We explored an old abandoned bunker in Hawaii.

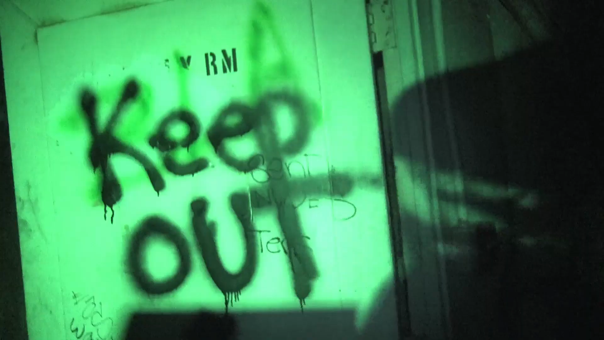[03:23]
the fuck? Typical white people, it says keep out. Decided to reach it a little bit further.